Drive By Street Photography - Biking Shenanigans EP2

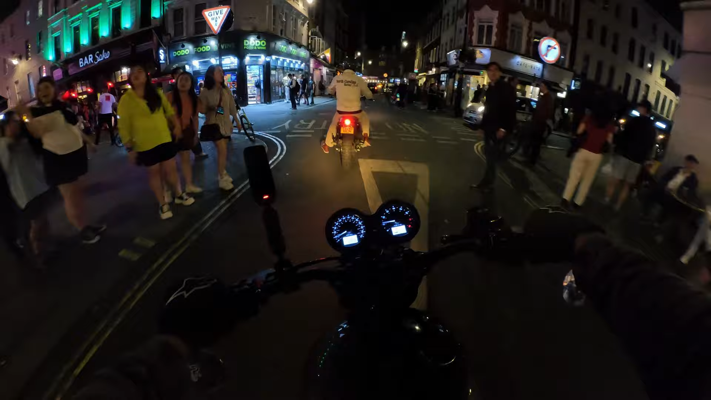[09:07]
Oh, bro, this looks so creamy at night.
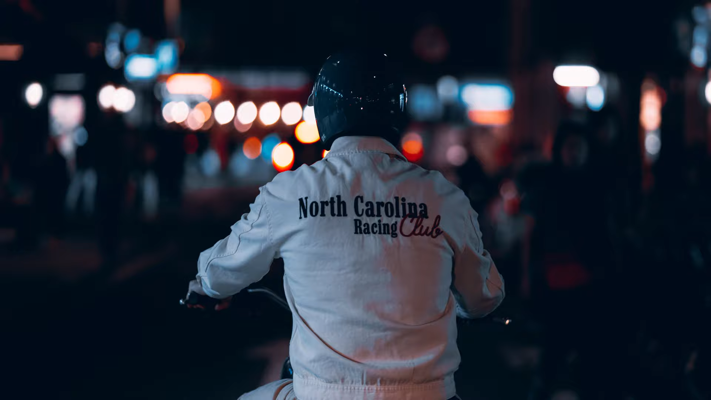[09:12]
Stay oh, behind yeah. him a little bit. Stay behind him a little bit. All right. Oh, this looks so sick.
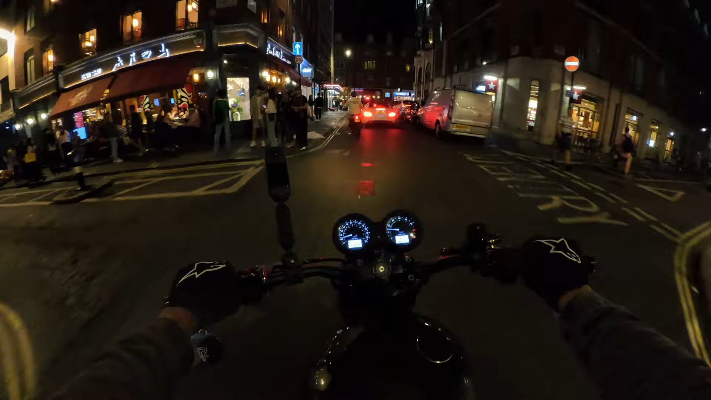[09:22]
Stay back a little bit. All right. Stand back. Oh, that looks sick. Just getting a shot of Jed up ahead. He's on another Triumph. Oh, that looks so sick. Firing off shots.
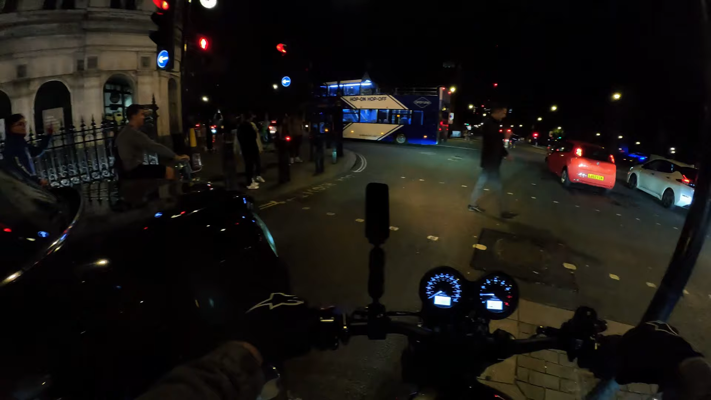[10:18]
This skis are here at the traffic lights. Oh.
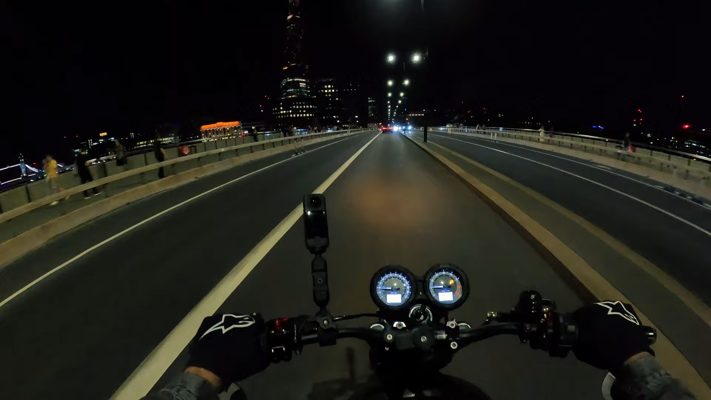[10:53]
Sorry, I'm leaning quite a lot. That's all good. Hectic shot, like trying to get a shot on Tower Bridge while holding a camera and not falling off the back of a bike.